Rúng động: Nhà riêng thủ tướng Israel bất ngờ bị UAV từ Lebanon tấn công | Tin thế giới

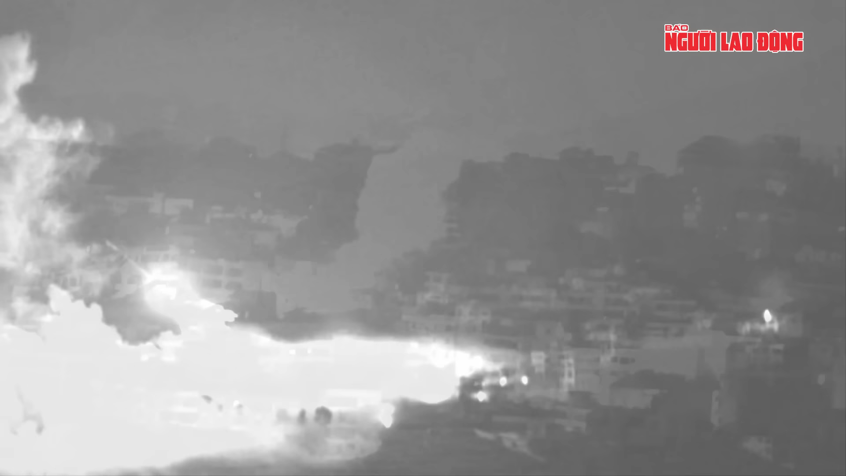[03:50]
vùng ngoại Âu phía nam thủ đô Beirut, Liban. Vụ tấn công diễn ra sau khi Mỹ lên tiếng, phản đối quy mô các cuộc tấn công của Israel nhằm vào thành phố này.